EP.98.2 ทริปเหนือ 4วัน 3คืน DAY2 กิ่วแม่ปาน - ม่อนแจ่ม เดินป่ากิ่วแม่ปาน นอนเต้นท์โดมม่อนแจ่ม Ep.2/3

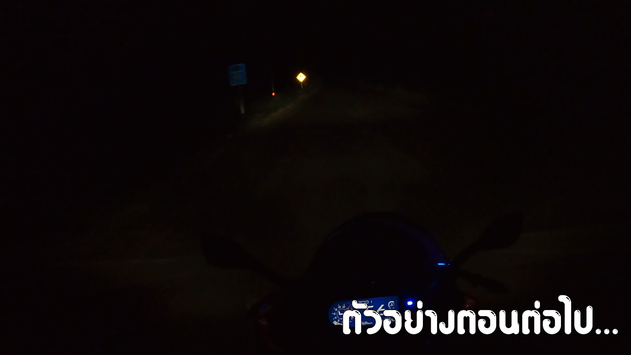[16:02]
ทางมืดมากครับตอนนี้เราวิ่งบนสนนคันเดียวโดดโดดนะครับ